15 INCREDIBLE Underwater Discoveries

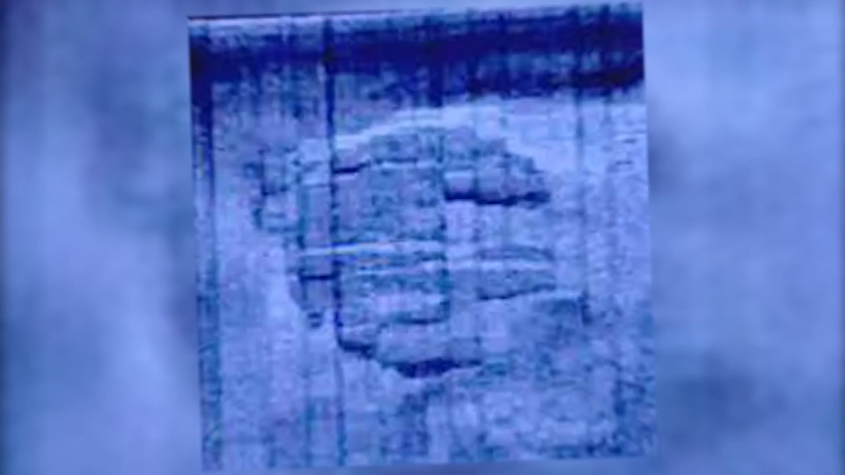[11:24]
Described by them as a 200-foot wide circular object, with features such as ramps, stairways, and a number of other features that aren't produced by nature,
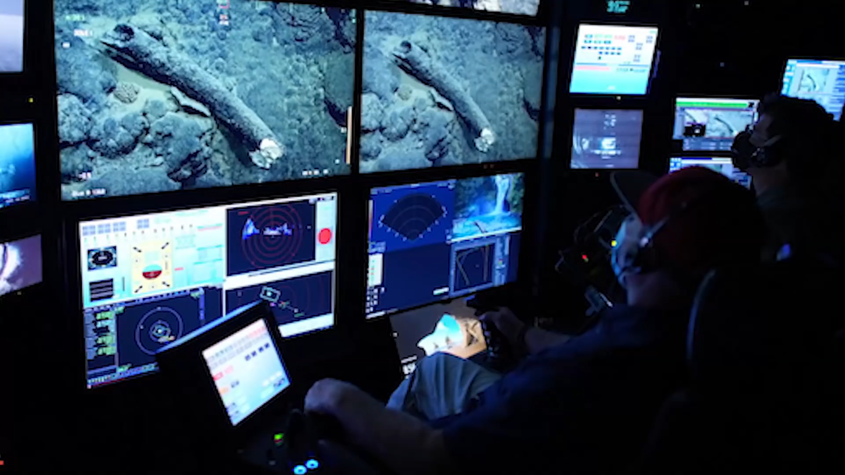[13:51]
While operating a remote submersible, they spotted what looked like an elephant's tusk in the silt.